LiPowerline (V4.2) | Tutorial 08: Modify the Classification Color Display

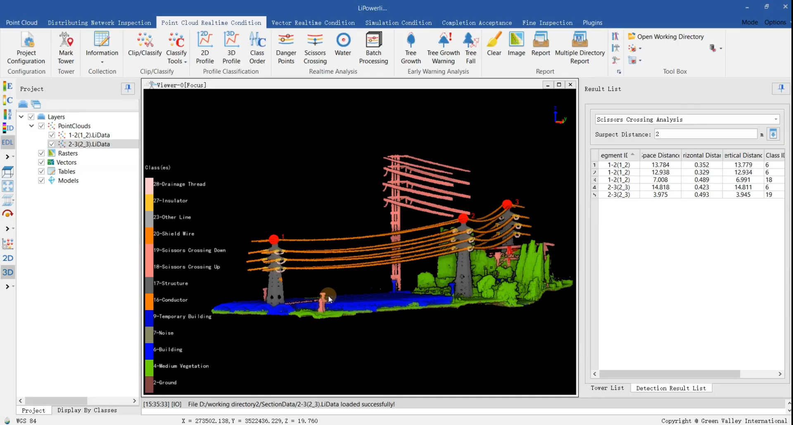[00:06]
Click to Display by Classes button to customize the classification color.
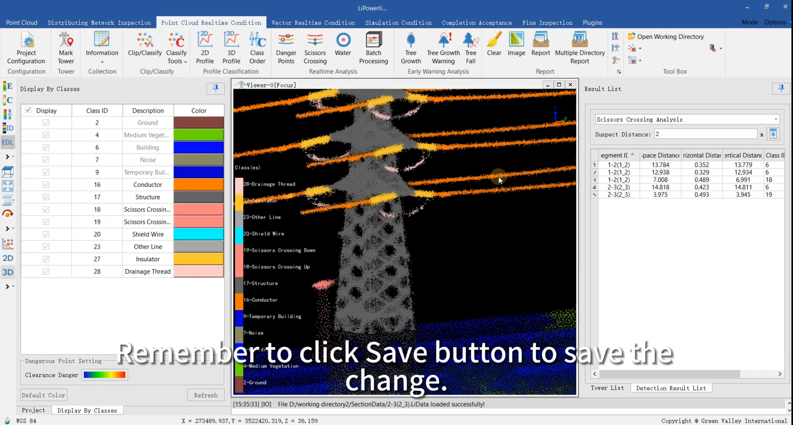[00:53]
Remember to click Save button to save the change.
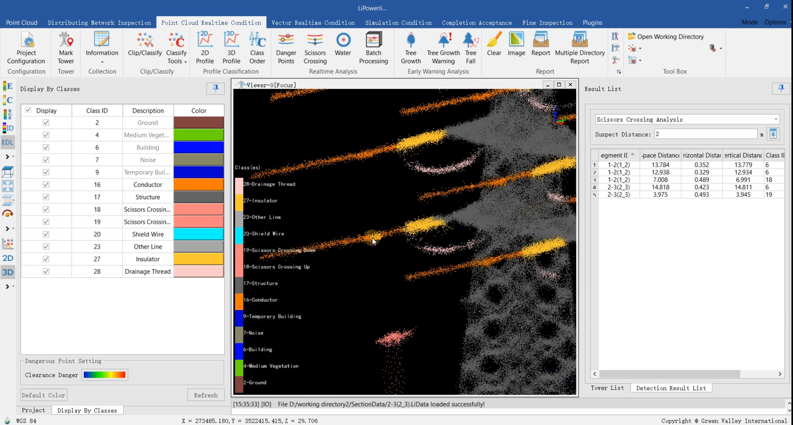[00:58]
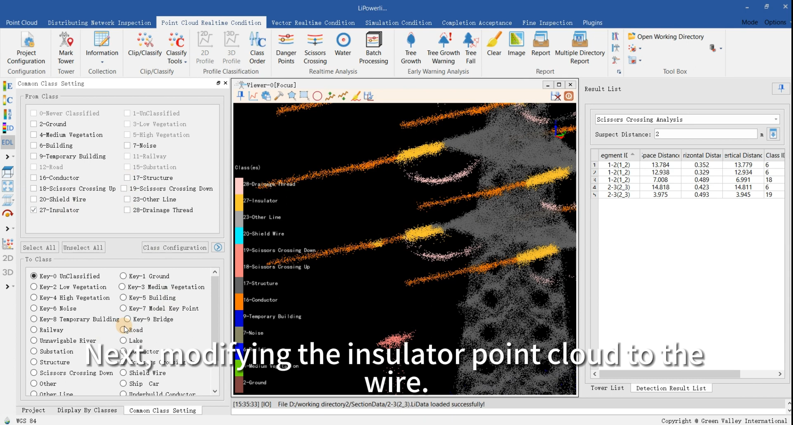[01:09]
Next, modifying the insulator point cloud to the wire insulator point cloud is the same operation.